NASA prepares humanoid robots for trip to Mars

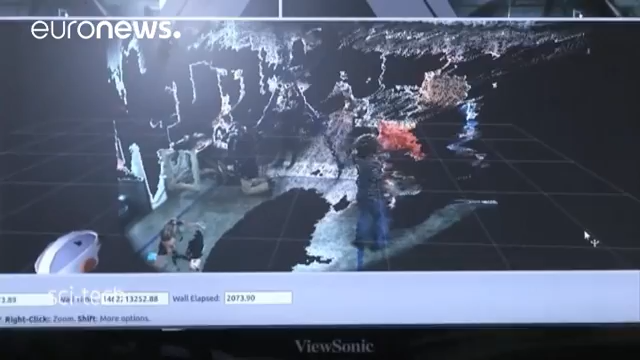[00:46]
In the short term, these humanoid robots could venture into disaster areas where human lives would be at risk. Up ahead, you can see we've got a stereo camera pair.